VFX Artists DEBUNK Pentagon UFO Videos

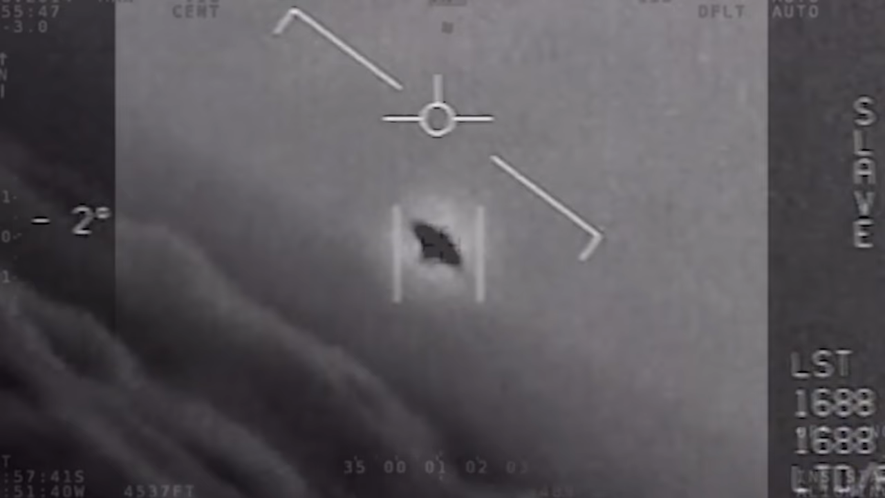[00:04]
It's interesting, but you can immediately tell what's going on.
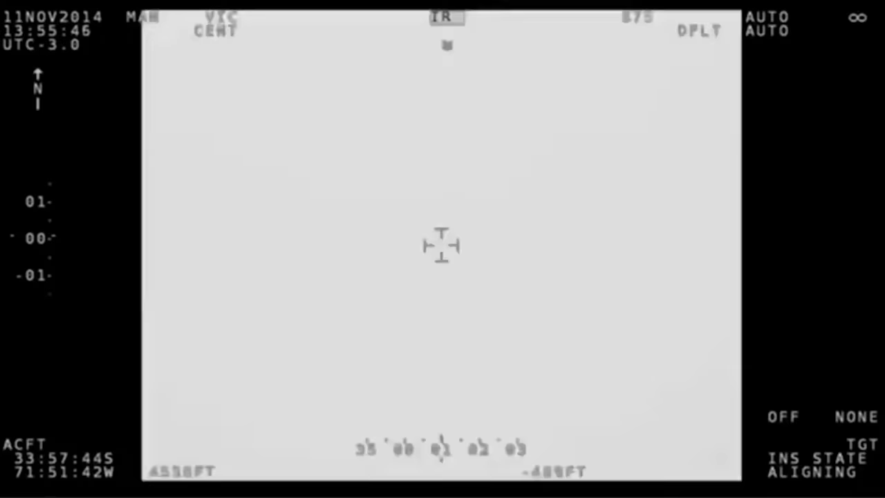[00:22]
Newly leaked video allegedly shows one of the U.S.
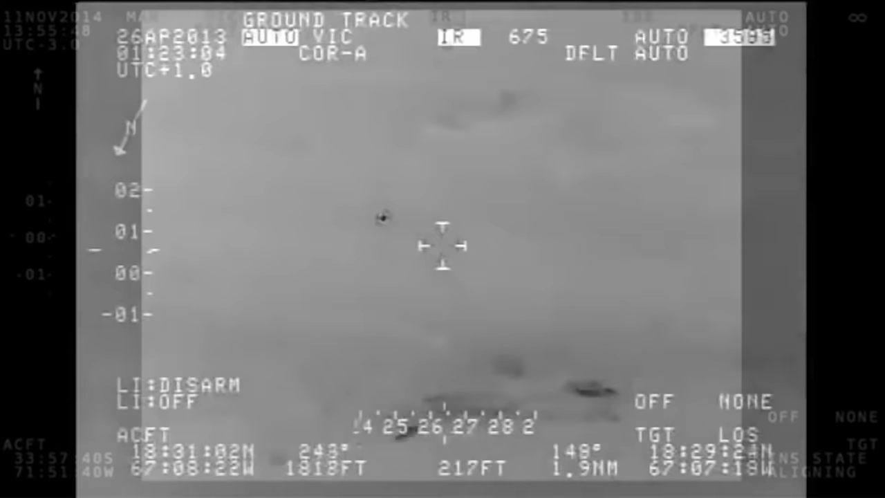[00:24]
Navy's stealth ships tracking an unknown object in the sky.
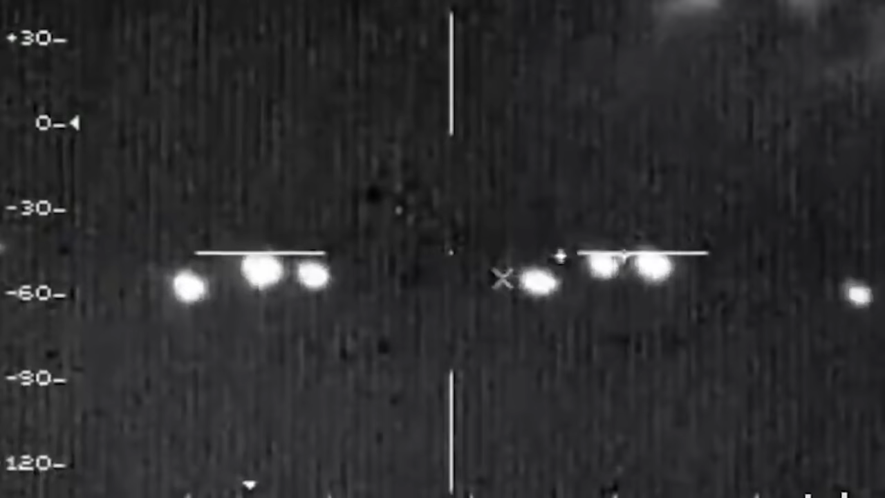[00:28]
We don't know what it is. We need to find out.
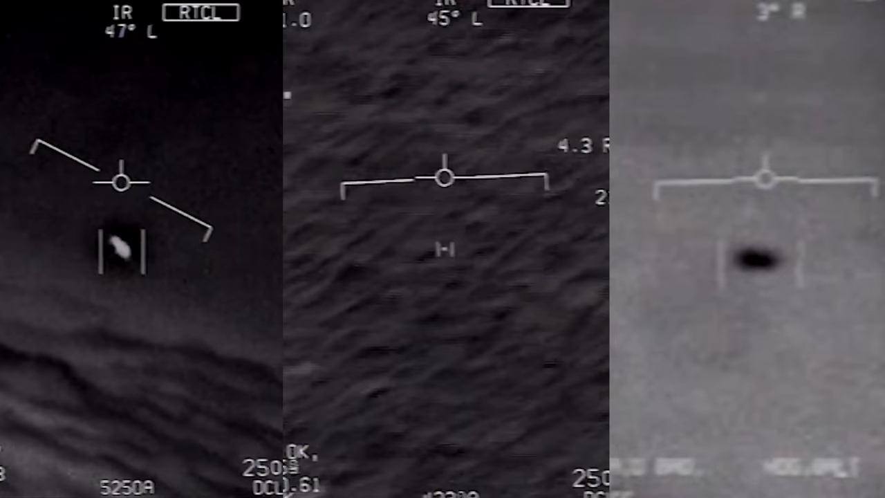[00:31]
So a few months ago, the Pentagon released a series of UFO videos. We have footage of things flying. We don't know what they are. Which everybody really turns into them saying, the Pentagon has alien footage.
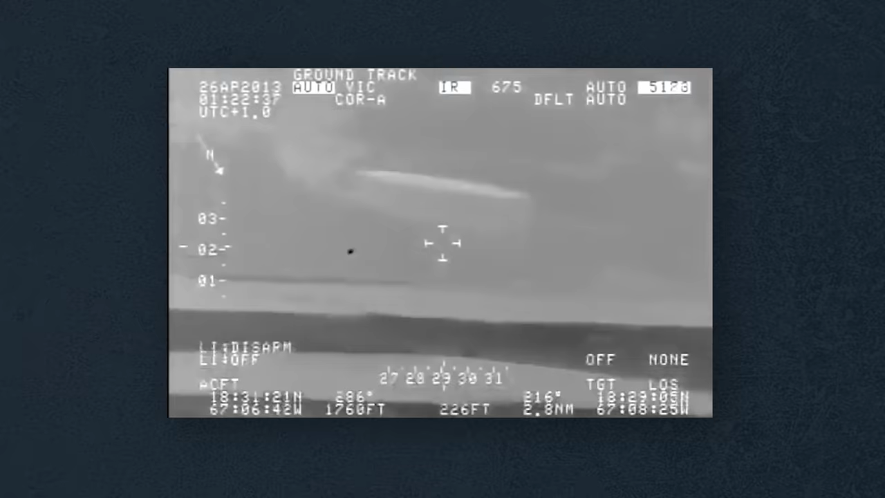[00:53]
Let's call them UAPs, Unidentified Aerial Phenomenon.
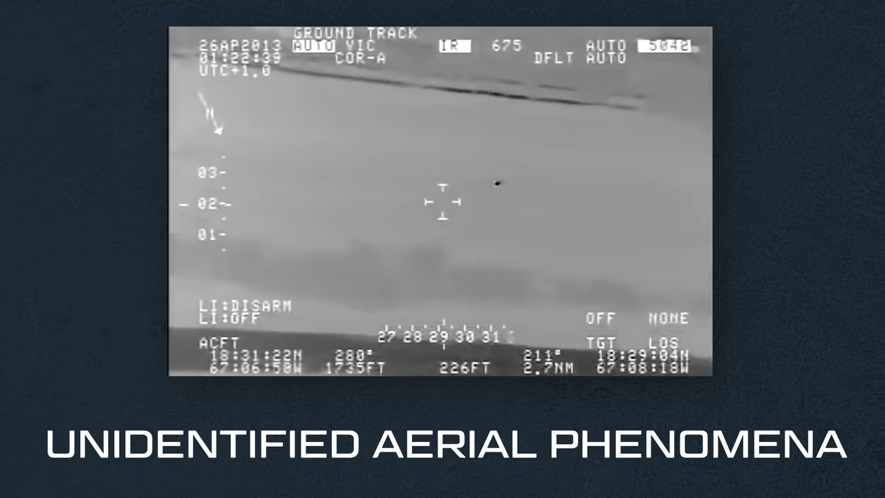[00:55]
It's totally more accurate because sometimes, like,
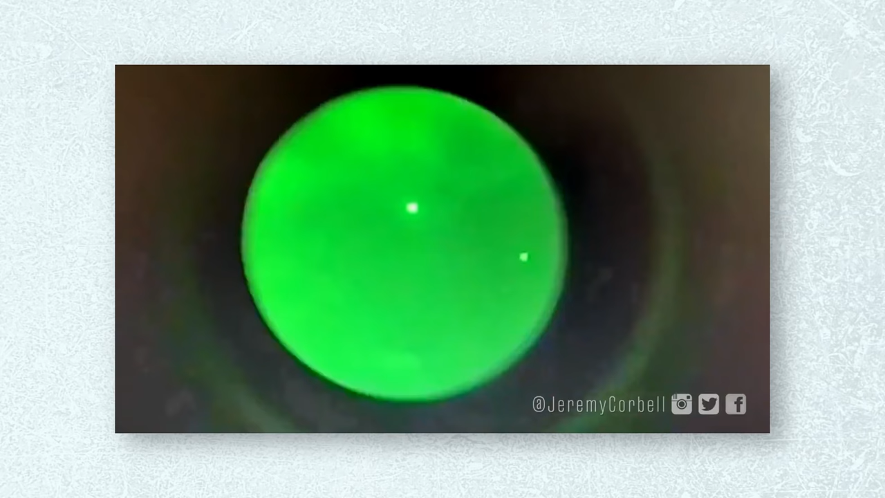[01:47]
I'm like, okay, same old thing, you know. Here's a dot, you know. Mass Effect.
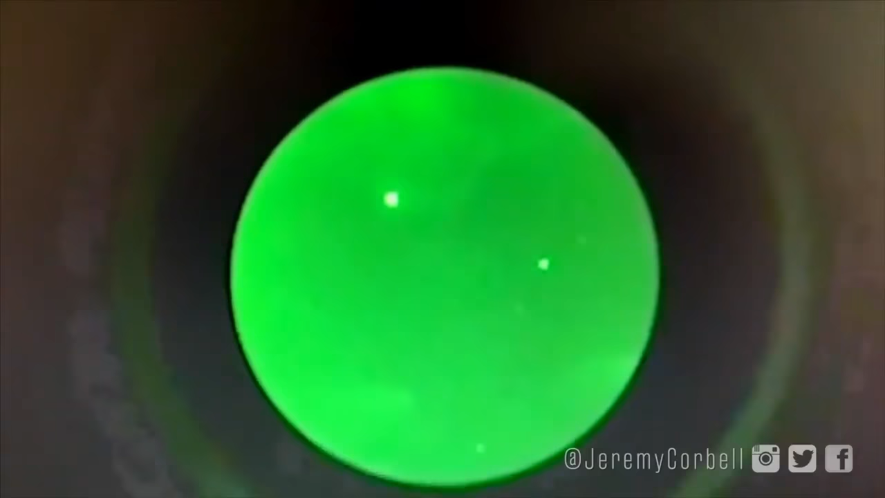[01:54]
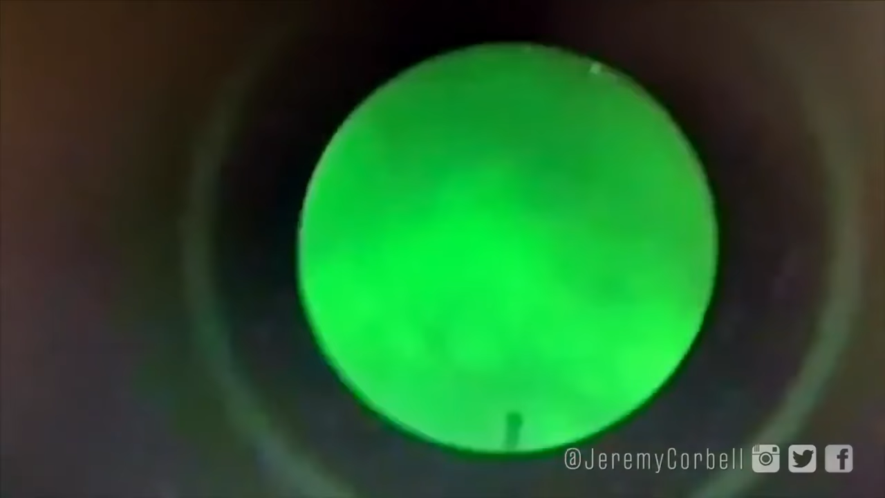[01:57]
So what is it, Sam? Is it a flying triangle alien? Well, it seems to grow and shrink like an iris is adjusting or something like that.
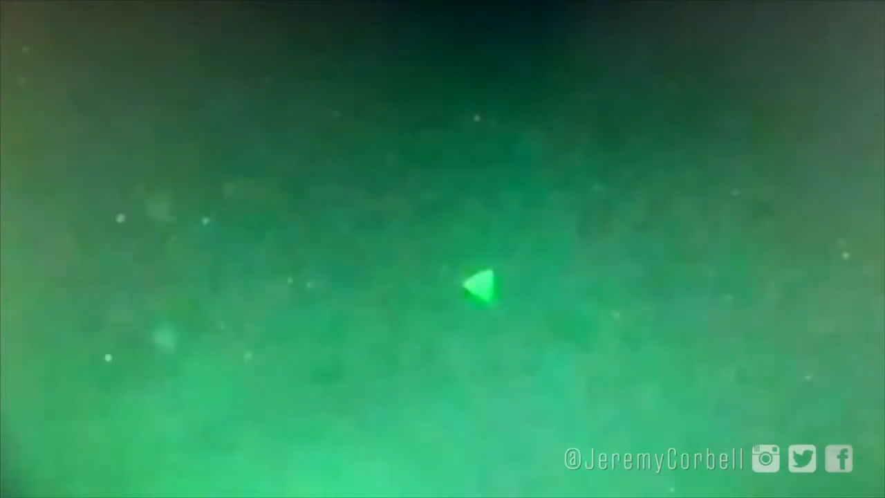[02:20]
are the sensor of this night vision camera, kind of fritzing out a little bit with noise.
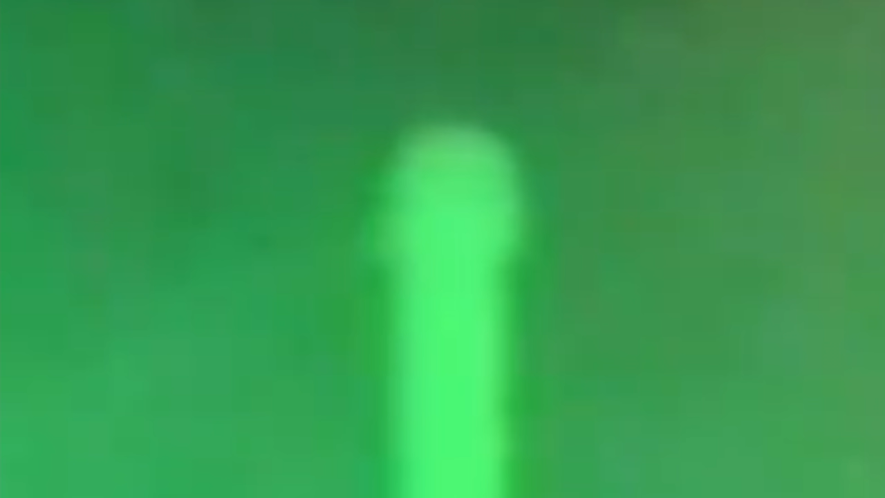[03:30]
And all you need to do is look at the top of the flagpole in the right corner,
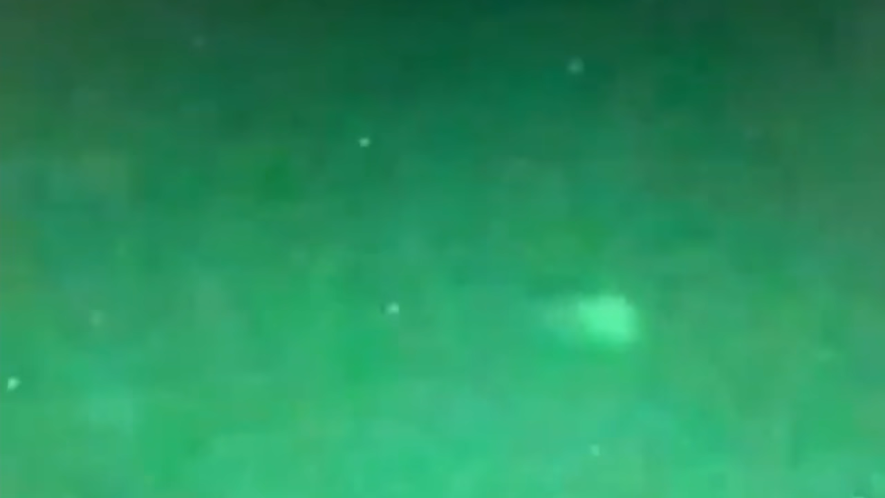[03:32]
or even the stars in the background, and you can see that they also take on a triangular shape.
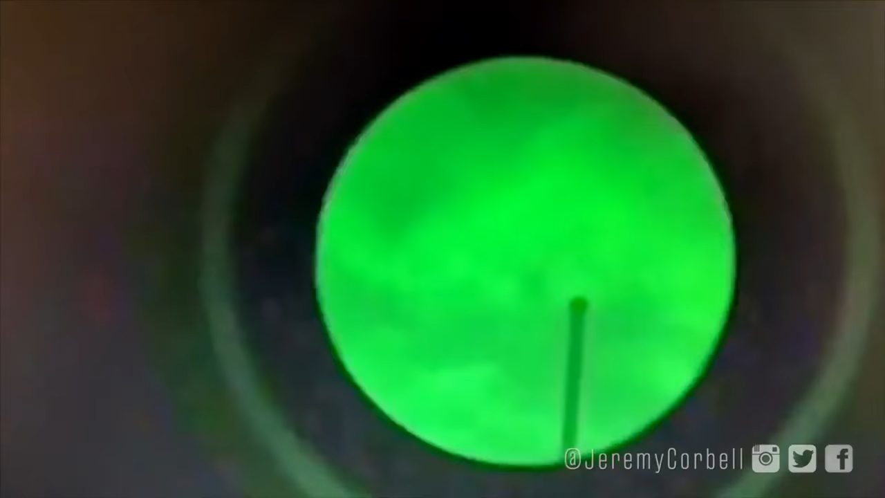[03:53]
Yeah, this is actually, this is the thing that kind of makes me angry.
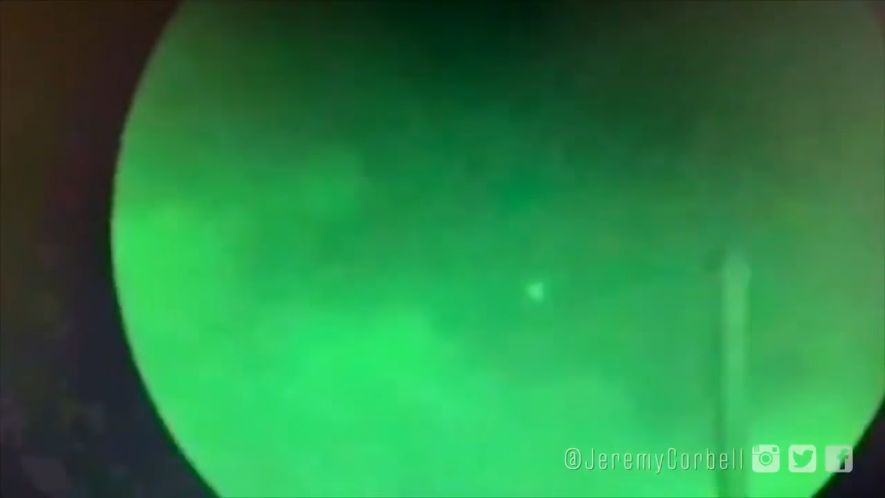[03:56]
It's like, this is so obviously just out-of-focus footage. This is going through newsrooms, and, like, these are professionals that work with cameras, and you can immediately tell what's going on,
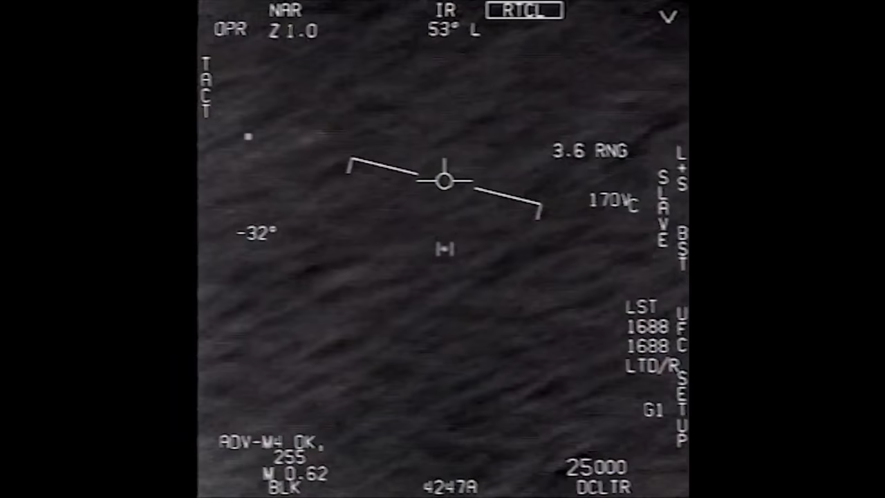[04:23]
There's something there. I think that's a physical object. I think it's a physical object, too. So just a little bit of context. We're in an airplane. And the airplane is above the water,
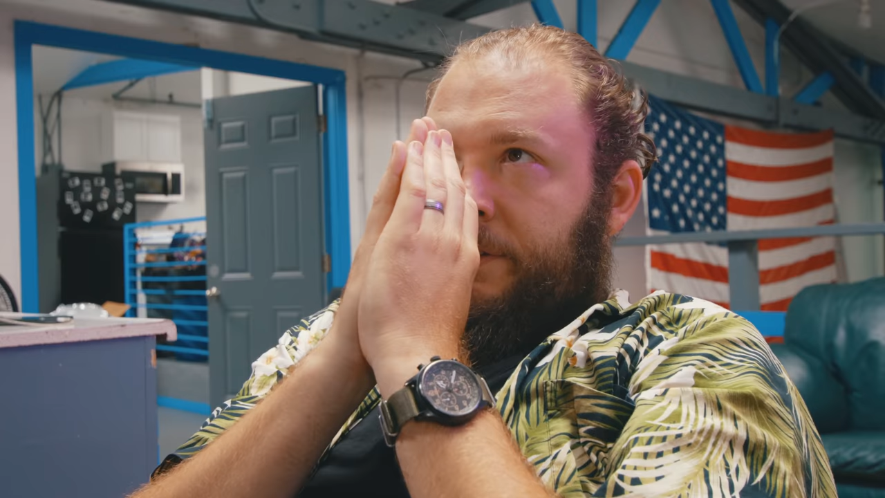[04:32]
and it seems like whatever they're looking at is below them. But it's like, what is this?
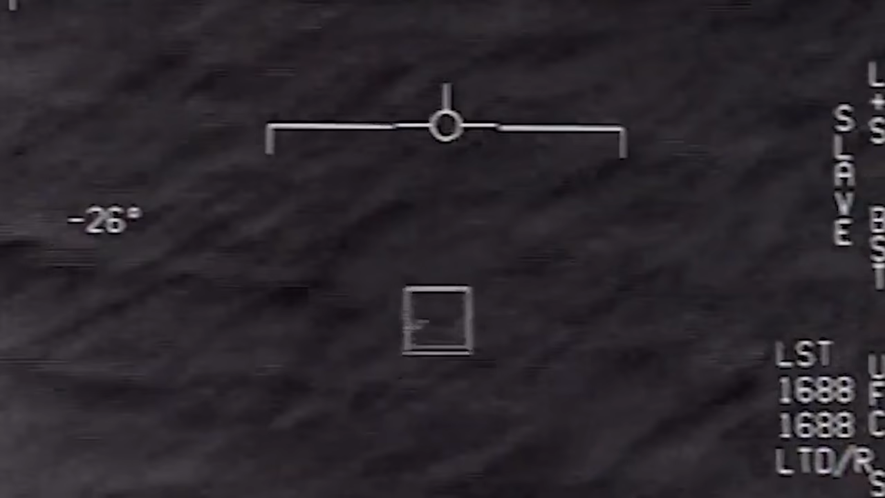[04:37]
It's like a dot that's like, how many pixels is that? Like, maybe a collection of up to 12 individual pixels?
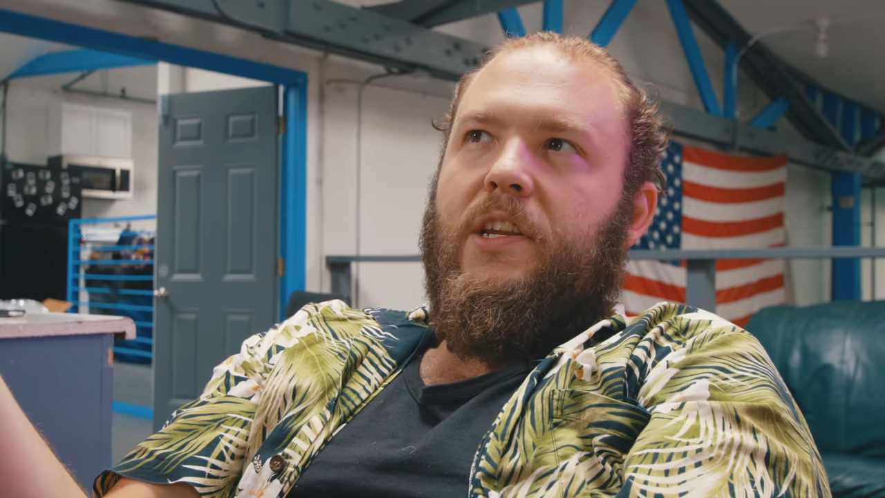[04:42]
You know what I'm saying? Like, there's not a lot to work with here. It's just, here's a dot that's flying around. I have a pretty strong theory of what's going on here. This is one of the more interesting ones.
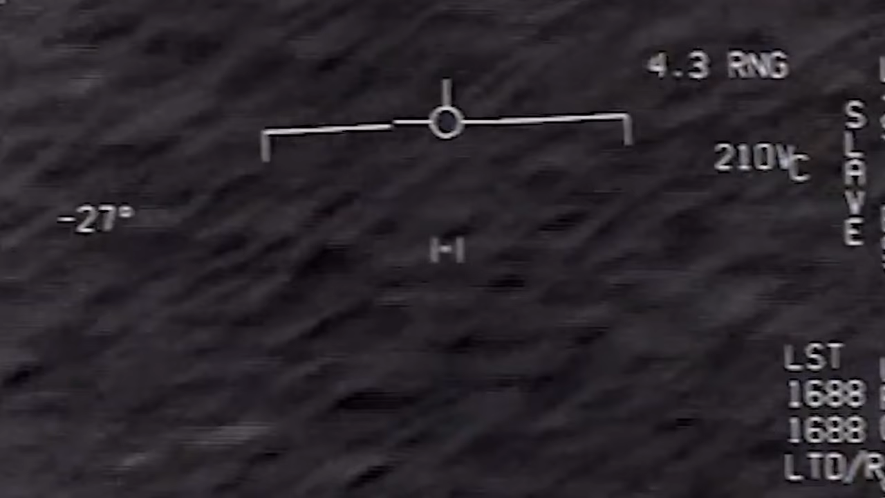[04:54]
It's not so obvious like, oh, it's an out-of-focus object. Like, this is interesting, but I think this is just a trick of parallax motion.